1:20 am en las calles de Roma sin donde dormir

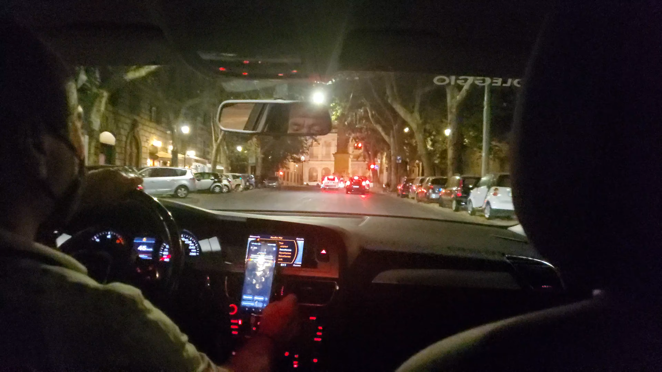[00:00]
Vamos en las calles de Italia chicos, Roma Mira, mira, mira que son Mira que bonito,
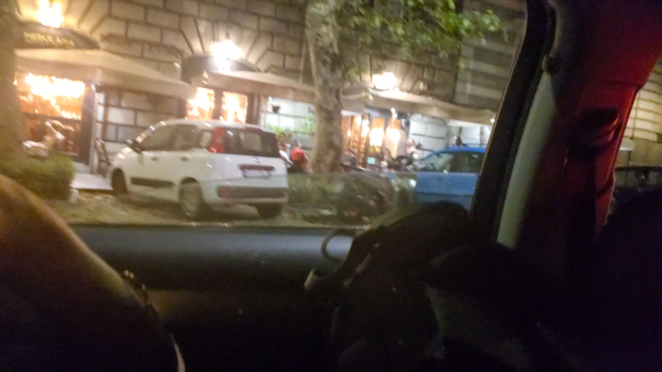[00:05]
que bonito, que bonito Las estructuras se parecen mucho a la Ciudad de México Sí Se parecen mucho a la Ciudad de México,
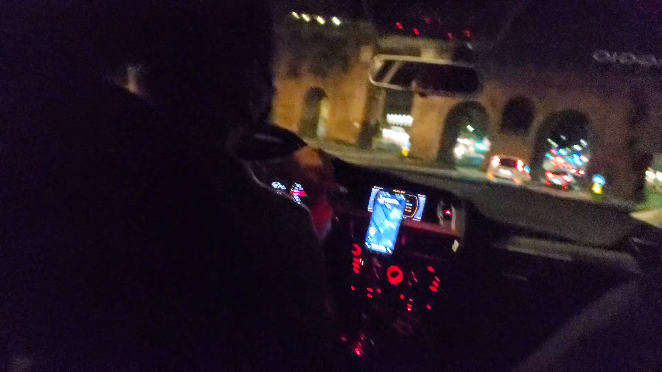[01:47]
mira qué hermosos acueductos Mira de aquí Mira, mira, mira acá Mira nada más Toda Italia está hermosa Sí, y luego es...